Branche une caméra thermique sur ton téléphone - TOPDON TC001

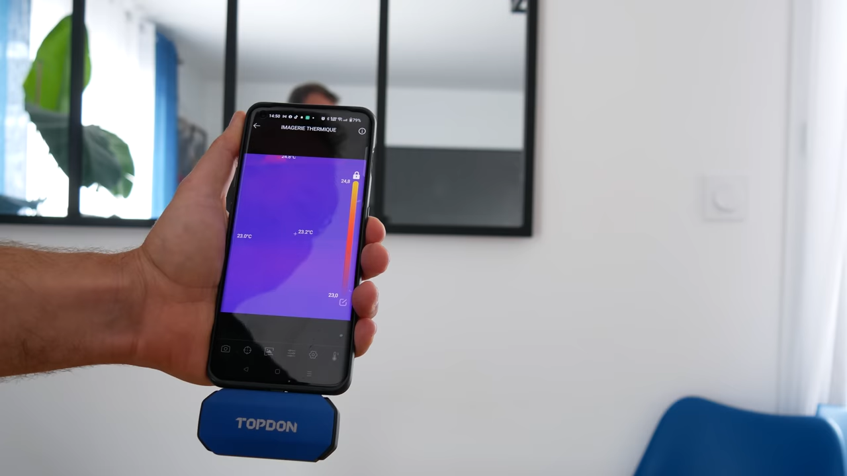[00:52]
On screen: spot 23.2°C
Allez, il a fallu trois secondes.
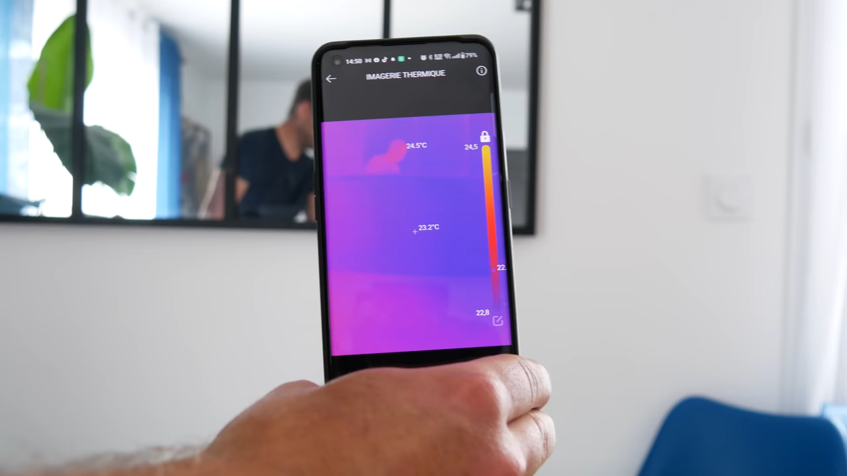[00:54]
On screen: spot 23.2°C, max 24.5°C
Et à partir de cet instant précis, votre smartphone dispose d'un véritable capteur thermique. Et si j'insiste sur la praticité, c'est parce que je pense aux professionnels. J'ai une chaîne qui est pas mal dédiée aux particuliers.
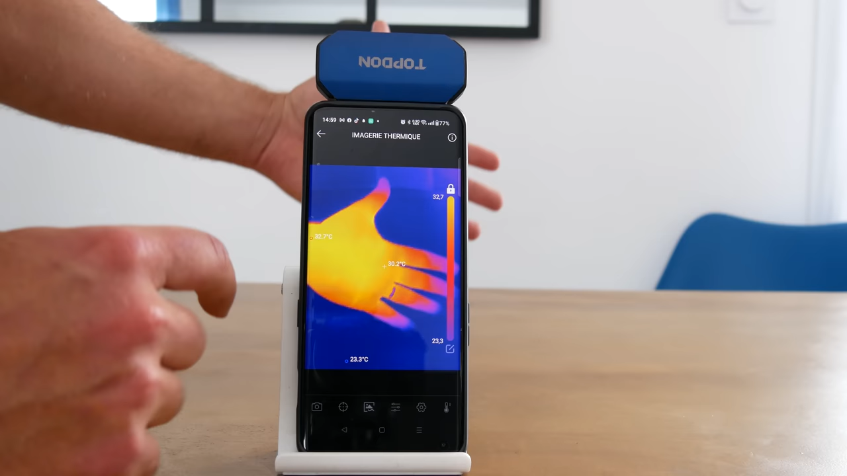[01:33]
Ou lorsque la main bouge, on a la sensation d'avoir un décalage entre la main elle-même et les zones éclairées.
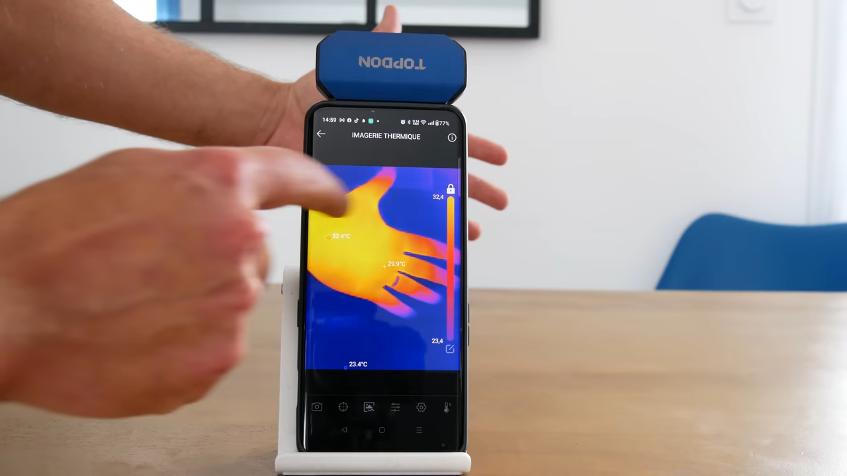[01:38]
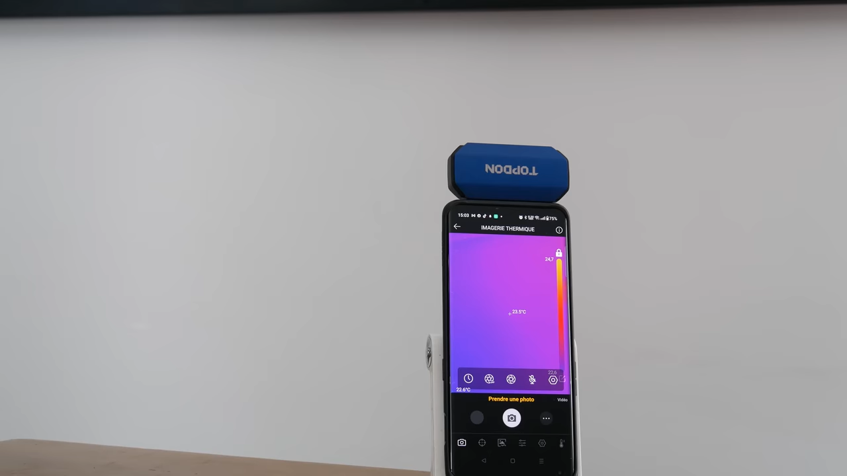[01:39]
Le capteur est sensible et réactif. Regardez, on va faire un test. Je vais mettre ma main sur le mur. Je vais faire une empreinte pendant trois secondes.
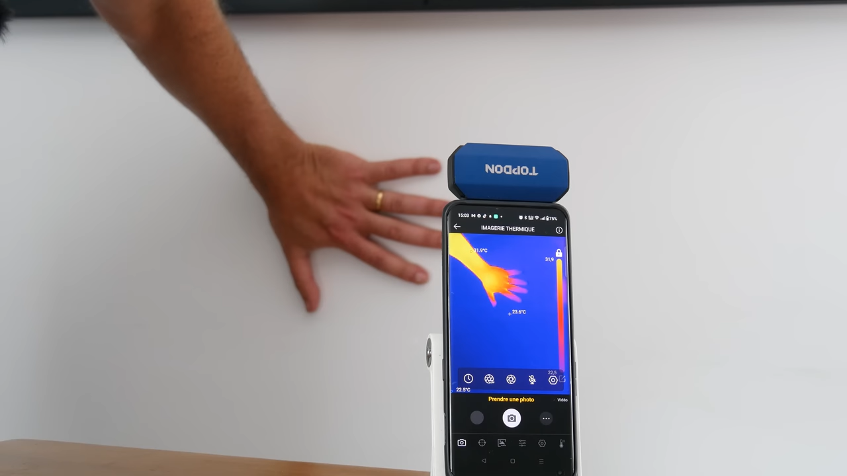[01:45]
Un, deux, trois.
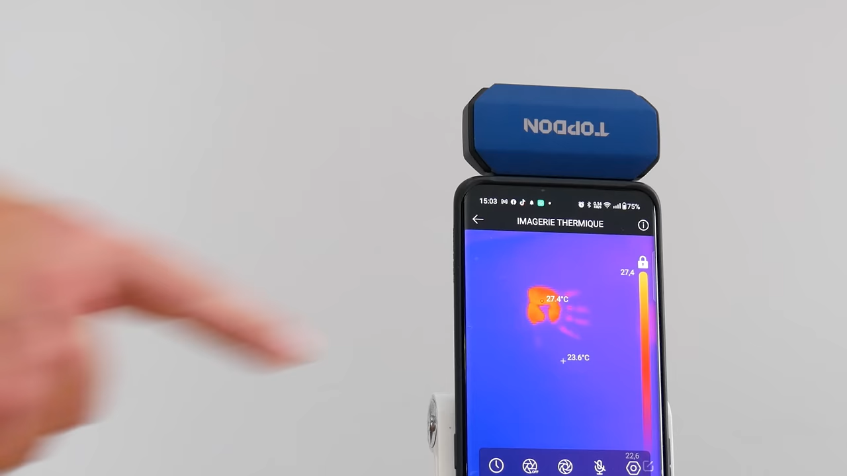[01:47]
On screen: spot 23.6°C, max 27.4°C
Et vous allez voir, l'empreinte de ma main reste affichée directement à l'écran.
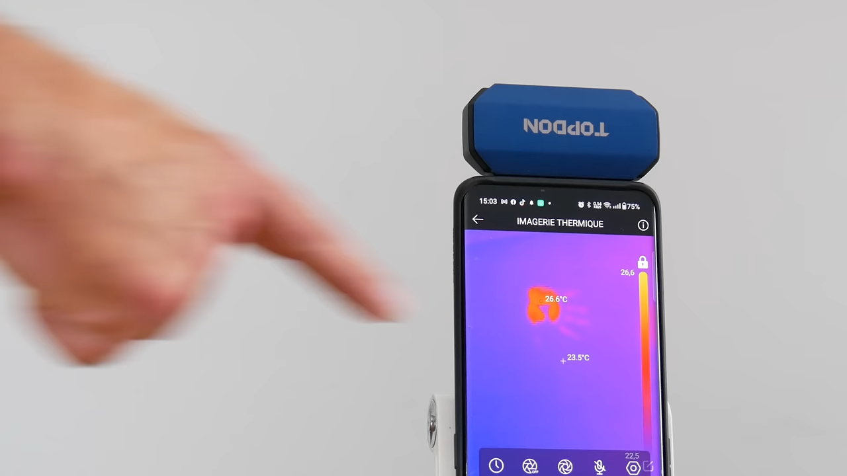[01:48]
On screen: spot 23.5°C, max 26.6°C
Puisque du coup, j'ai généré une source de chaleur sur mon mur.
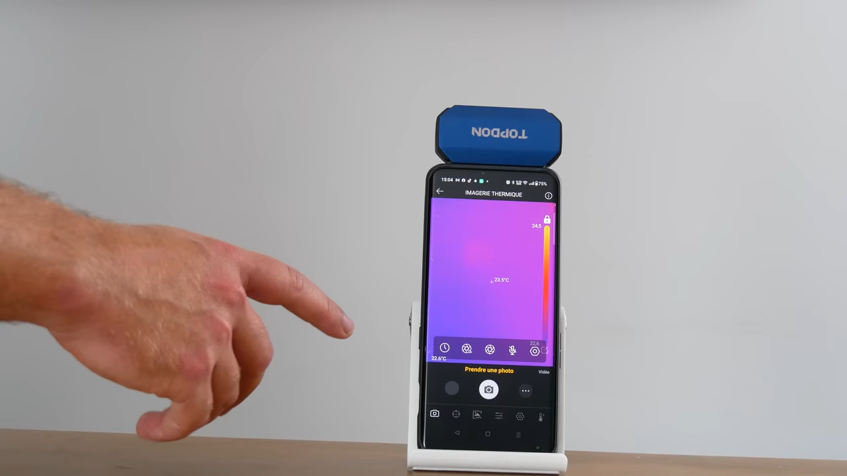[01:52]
Et vous pouvez aussi apprécier la réactivité au niveau des températures. Si je mets ma main devant, elle est détectée à hauteur de 31,8 degrés. Et si je laisse mon empreinte sur le mur, normalement la température devrait être assez différente. Voilà, 26 degrés en décroissance, 25 degrés, 25.4, 25.3.
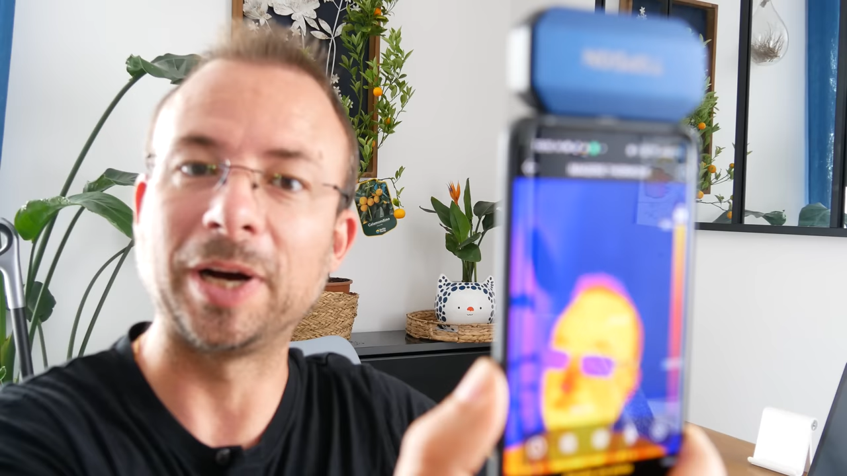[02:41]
Tenez, d'ailleurs, vous pouvez voir une certaine cohérence par rapport aux données affichées sur le smartphone qui détectent mon visage à hauteur de 30 à 36 degrés pour les points les plus chauds, ce qui paraît assez logique.
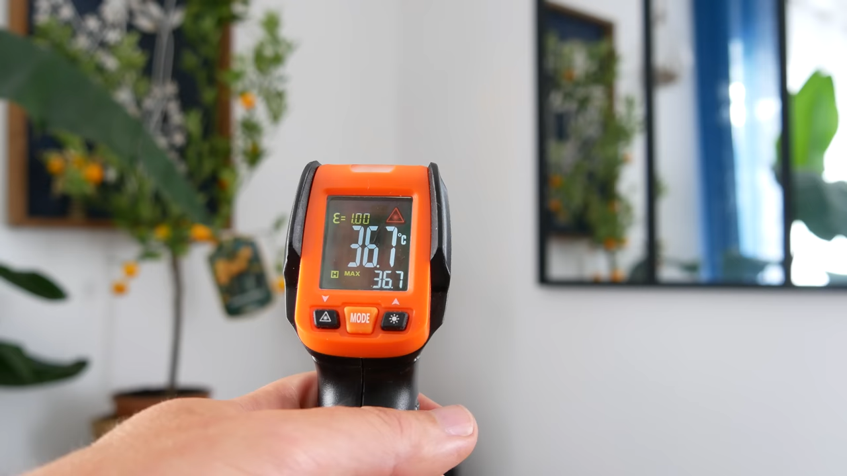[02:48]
Je suis d'ailleurs à 36 degrés 7 en réel.
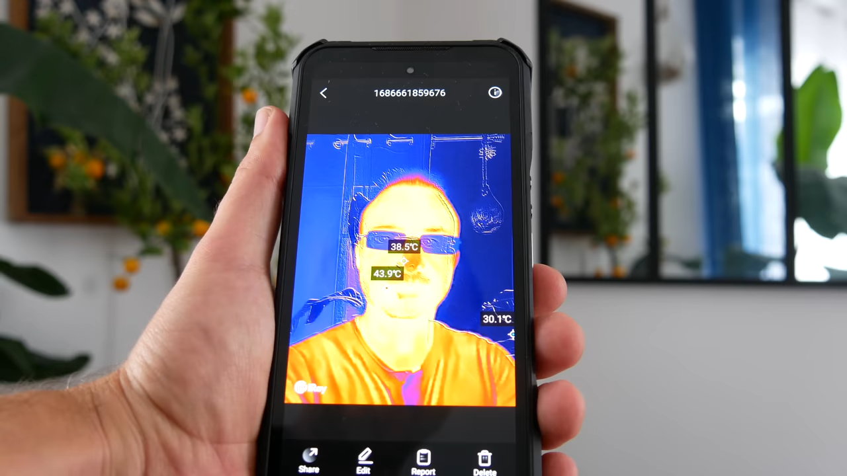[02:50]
Alors que le smartphone me détecte sur du 38 degrés 5, voire même 43,9.
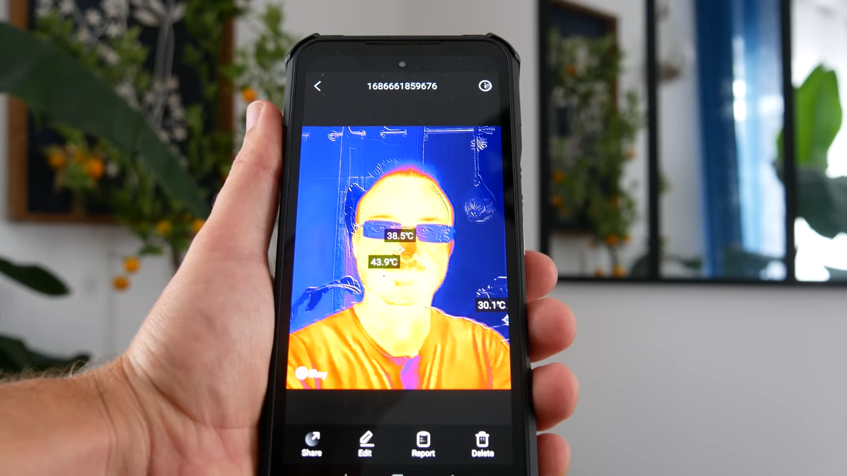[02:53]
Le jour où je serai à 43 degrés 9, on n'aura plus qu'à se faire nos adieux. Autre élément que j'aime bien dans la partie praticité, c'est que le capteur est situé en bas.
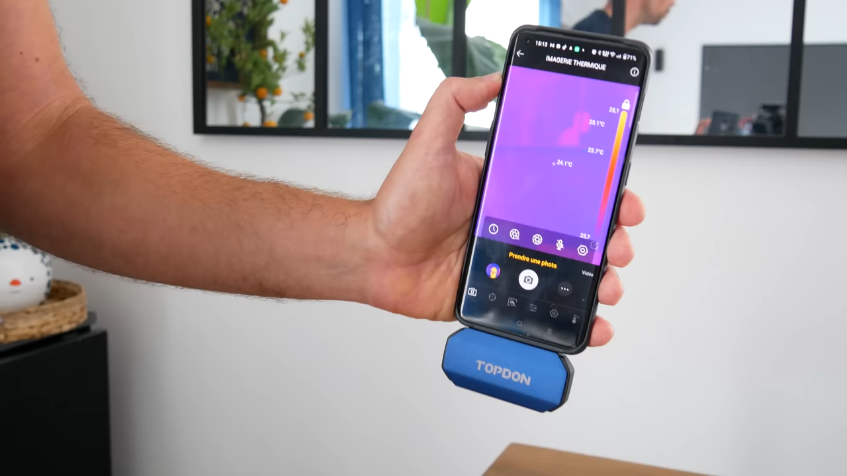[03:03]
Je peux donc tenir mon smartphone de la manière dont je le tiens habituellement, on va dire, à la naturelle.
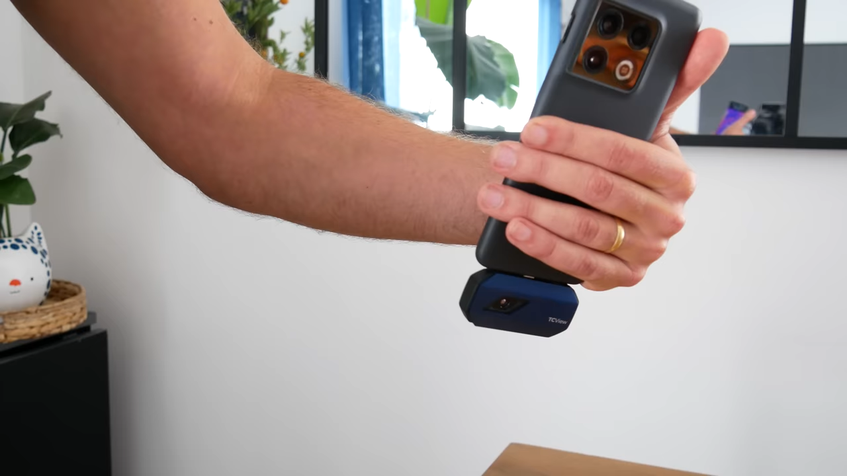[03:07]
Et le capteur n'est pas obstrué par quoi que ce soit et permet finalement de viser, de voir ce que j'ai envie.
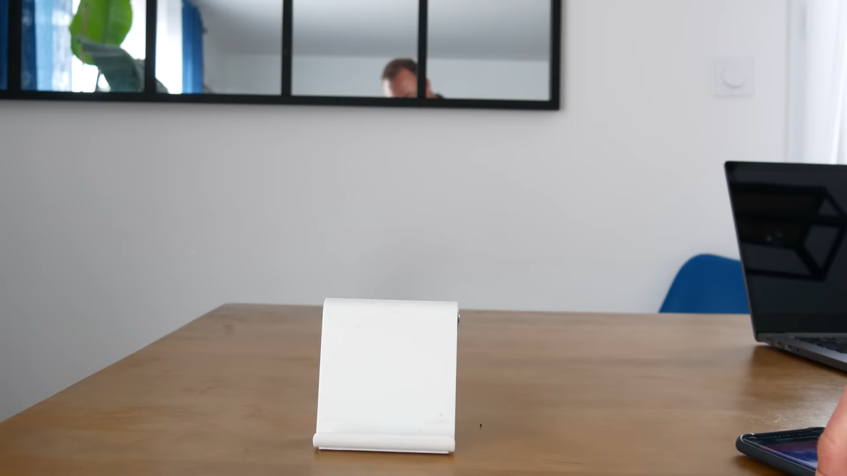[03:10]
Et si d'aventure, j'ai envie de poser le smartphone pour faire un plan fixe, c'est simple, il suffit de le retourner et voilà. Autre élément intéressant, vous allez bien sûr pouvoir prendre des photos facilement en appuyant ici ou déclencher la prise de vidéo et scanner par exemple une pièce.
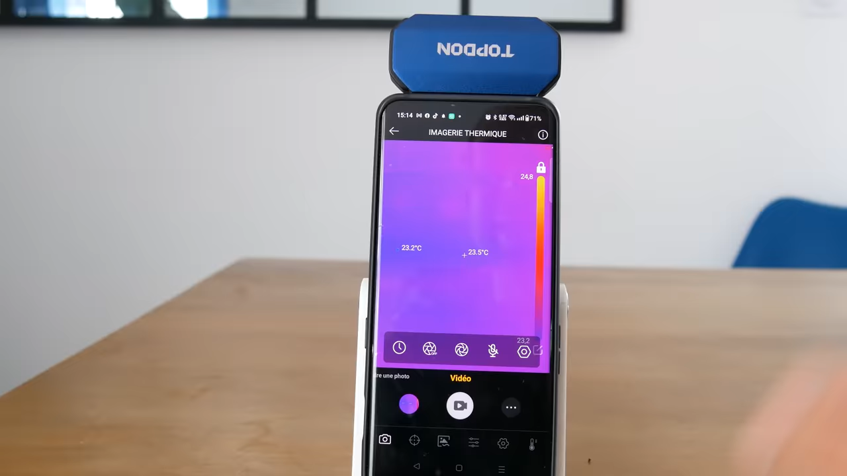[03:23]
On screen: spot 23.5°C
Dans cet extrait vidéo, il y a plusieurs choses intéressantes. Je suis en train de filmer ma cuisine et vous pouvez voir par transparence les montants
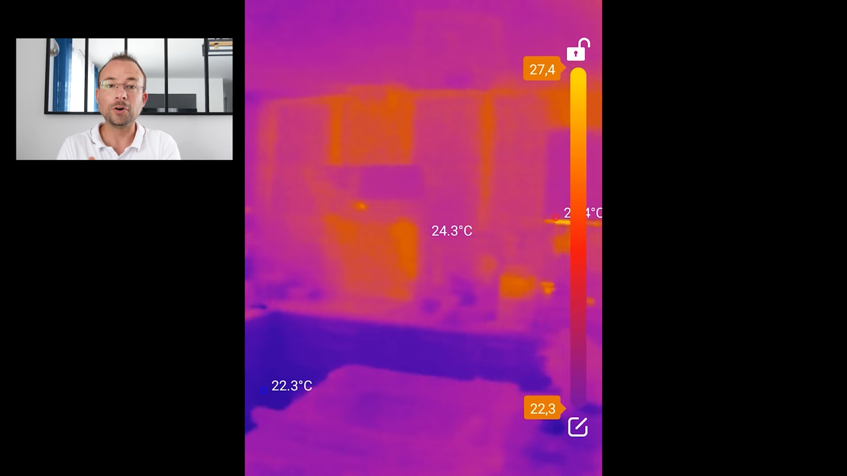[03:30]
On screen: spot 24.3°C
métalliques qui tiennent les plaques de placo qui structurent ma cuisine.
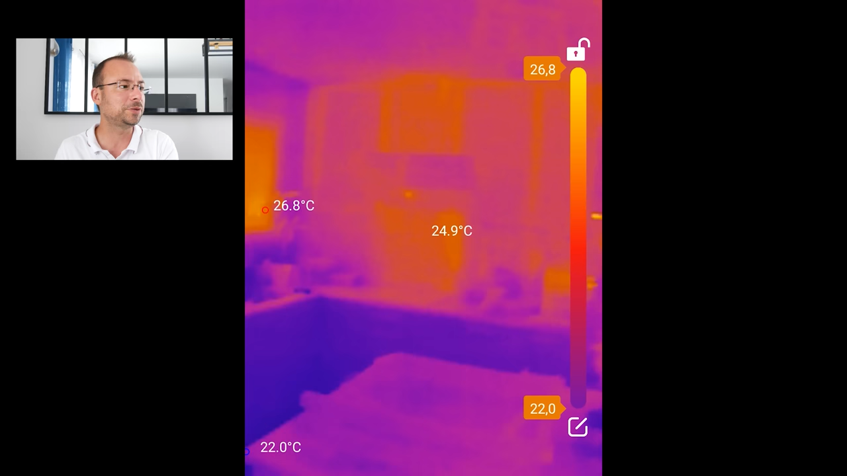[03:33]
On screen: spot 24.9°C
C'est les éléments un peu orangés que vous voyez en toile de fond.